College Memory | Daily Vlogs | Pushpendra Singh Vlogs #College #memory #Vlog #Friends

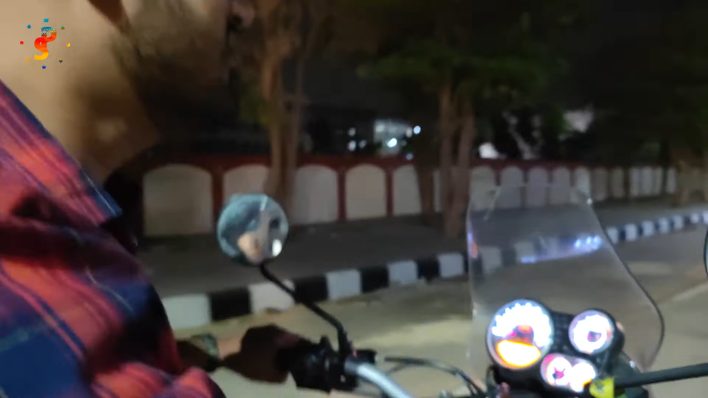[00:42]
जनेश, और जो भी ते, जो भी वीडियो देख रहे हो ना, देख लो, कॉलेज के पुराने कलिया
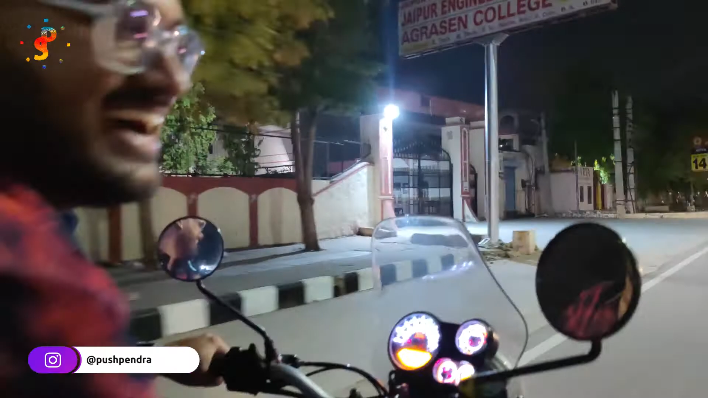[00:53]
पहले नहीं तरह डावलूपकर में काली कि नँड़, अब ऐसे लगता है, कॉलेज कम है, होटल जादा है,
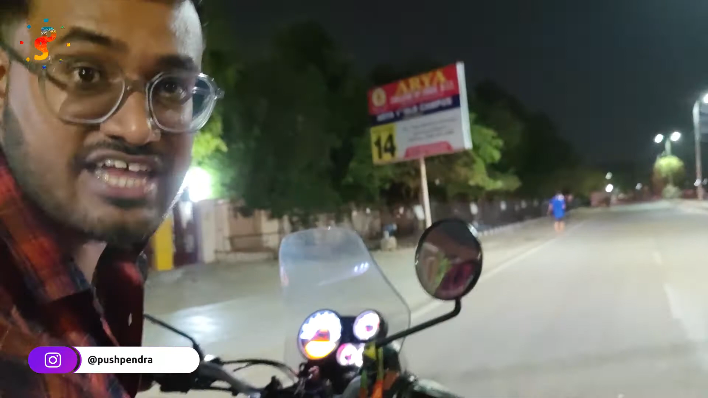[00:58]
ऐसा लगरा है अब कॉलेटली कमर्शियल हो चुका है,